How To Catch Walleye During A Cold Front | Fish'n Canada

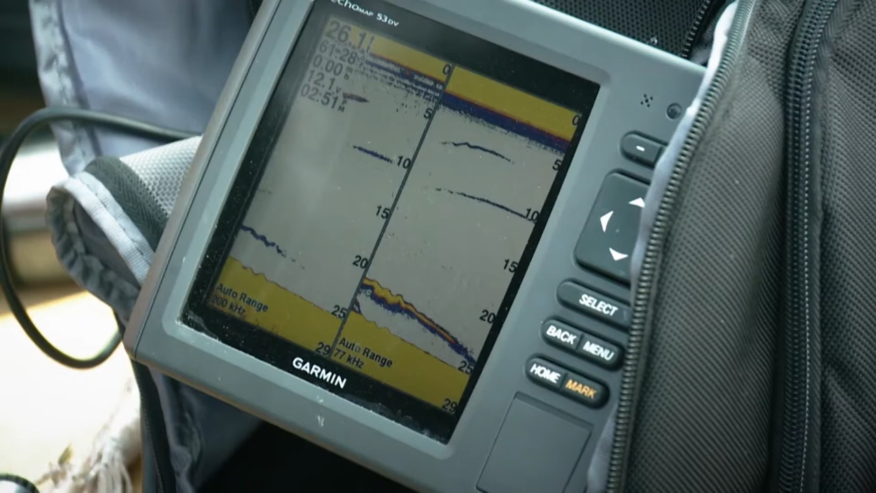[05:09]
Oh, oh my. Bet you're getting the bucket.
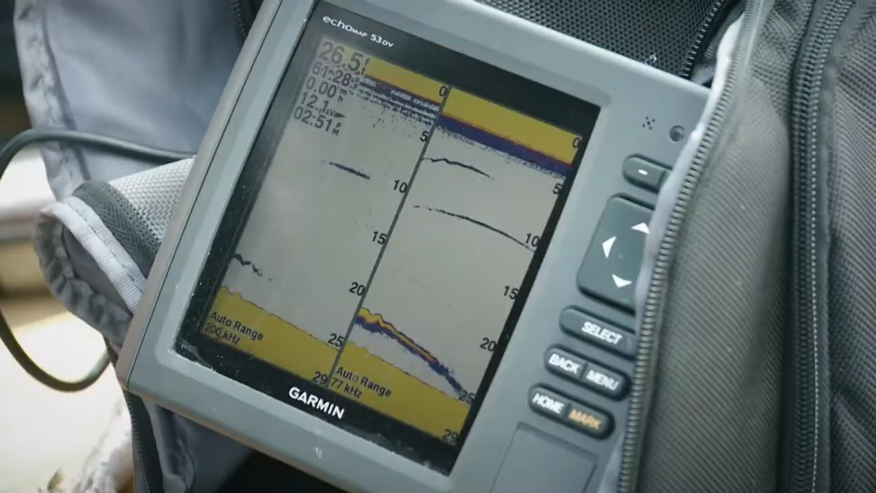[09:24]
Laying right down. Big mark. Right on the bottom. Oh, that's gorgeous. This is a bizarre situation. I've got to tell you. I don't know when I've had, if I've had this kind of action on a flat day like this.
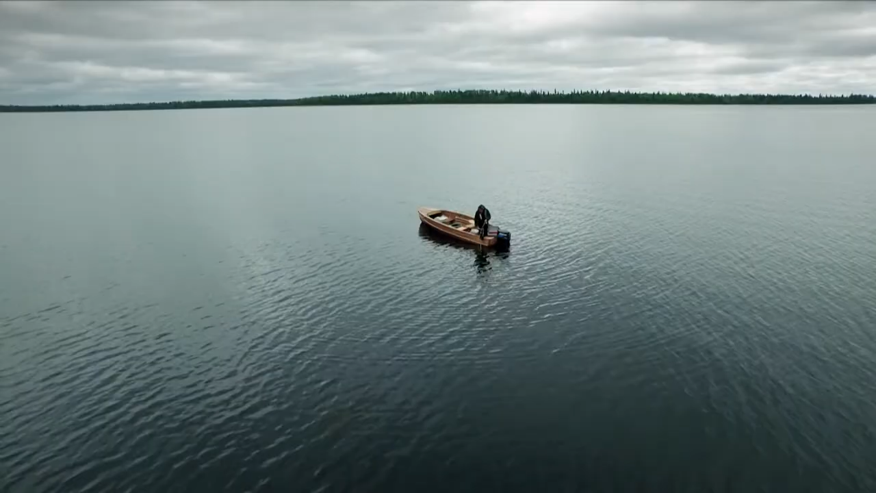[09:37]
I mean, it's totally opposite of what you want for walleye fishing.
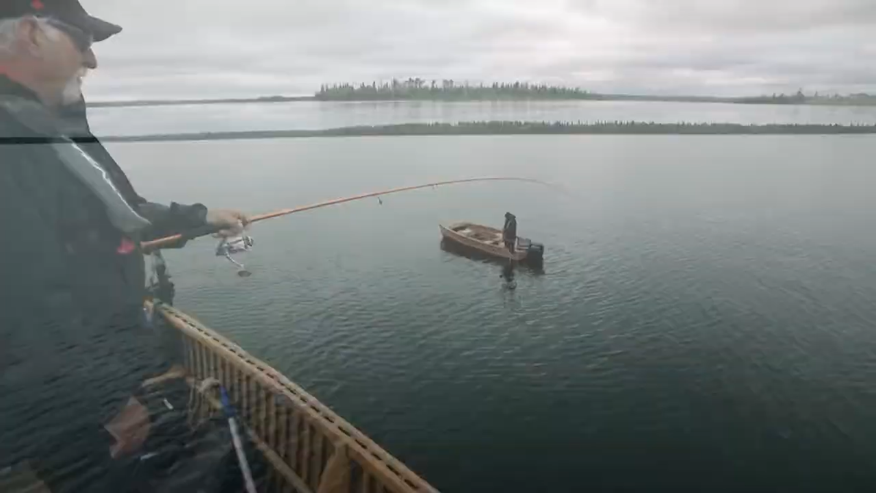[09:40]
I mean, you want a bit of wind. You want some chop. You want some action going. This is flat. We're barely drifting. But what's nice about it, though, because we're barely drifting, you can literally see them on the Garmin and just put that presentation right on their noses,
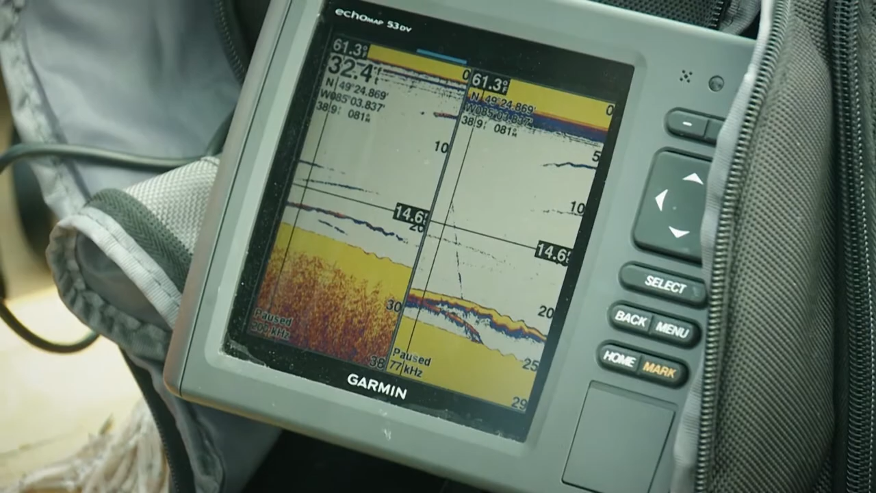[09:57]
because they're not moving. These fish are not moving. As you can tell, this is a very lethargic fish. I mean, a fish that size, when he's on and he's active, he'd be jumping all over.